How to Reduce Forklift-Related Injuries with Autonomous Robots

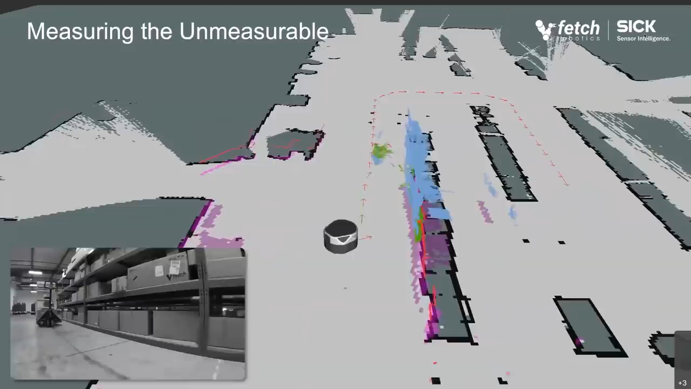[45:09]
So if we now put all this together, the LIDAR data, the two cameras in that example,